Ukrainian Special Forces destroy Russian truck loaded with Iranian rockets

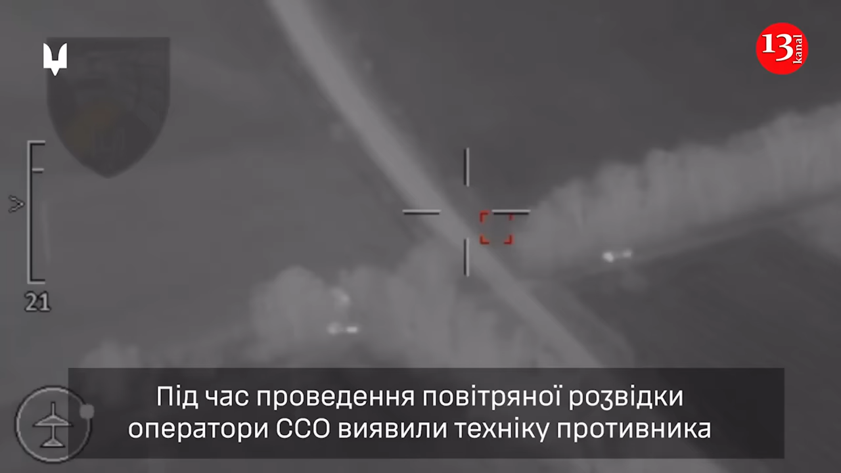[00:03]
Ukrainian Special Forces Destroyed Russian's Truck Loaded with Iranian Rockets
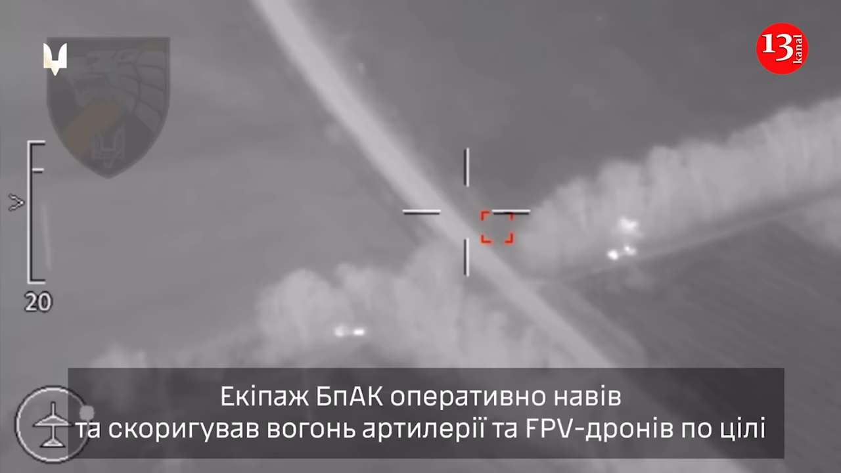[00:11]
Fighters of the Special Operations Forces of the Armed Forces of Ukraine destroyed the Ural 4320 truck of the Russian occupiers with ammunition for the BM-21 Grad Multiple Rocket Launcher System, according to RBC Ukraine.
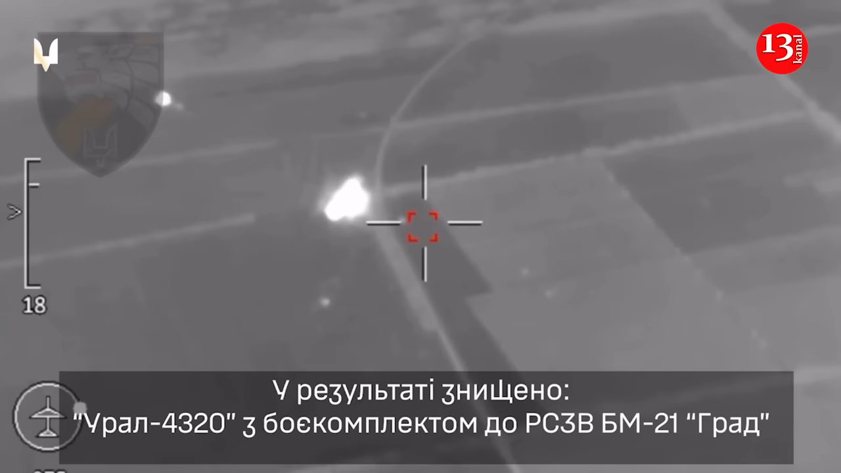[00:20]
Also, they damaged the launcher itself and later reported about it.
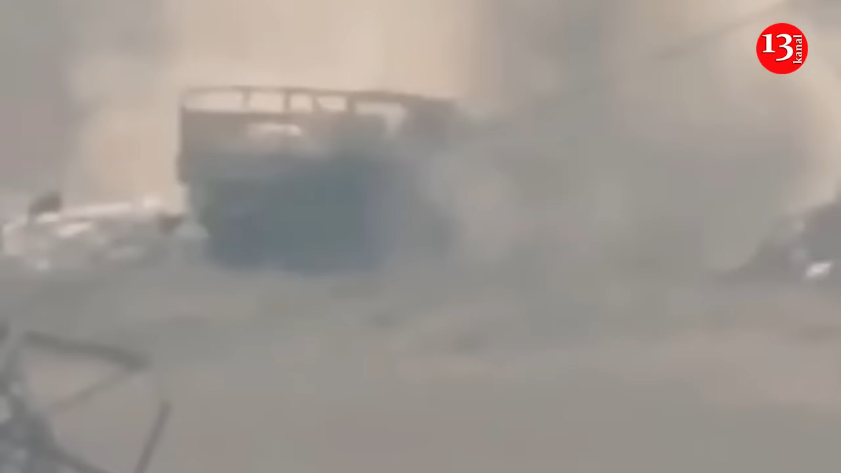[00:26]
Ukrainian defenders discovered the shells of the invaders in the southern direction.
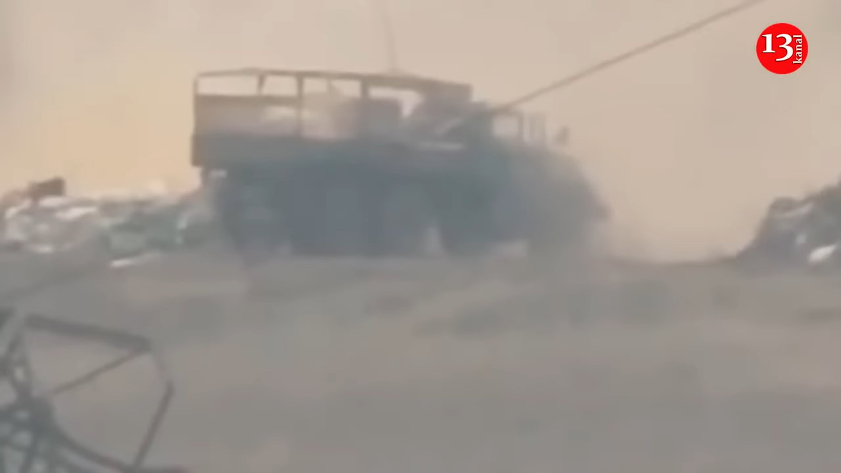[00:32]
This truck with the enemy's ammunition was camouflaged,
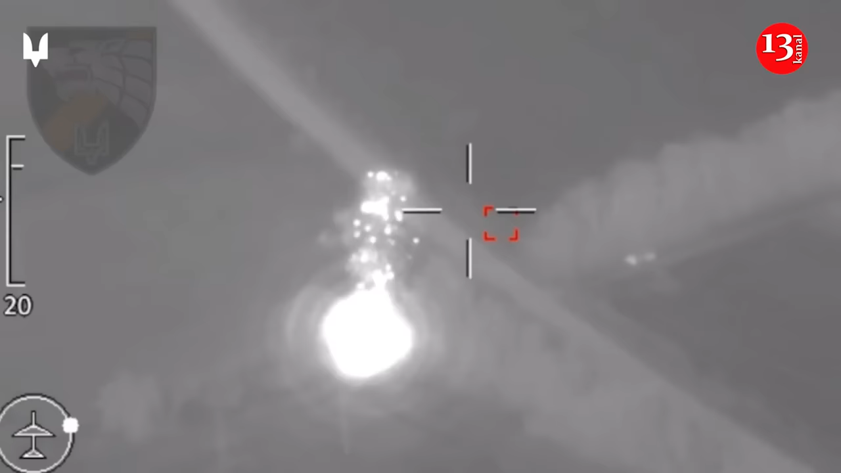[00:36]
but the Russians failed to hide the equipment from the Special Operations Forces aerial reconnaissance operators.
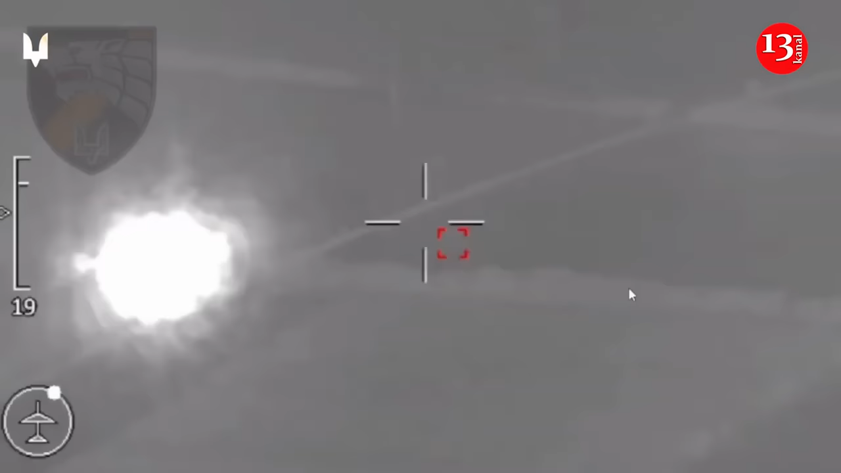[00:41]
Special Forces fired artillery and hit the interventionist Ural with Iranian shells from the FPV drones. The crew of the unmanned aerial complex promptly adjusted the fire of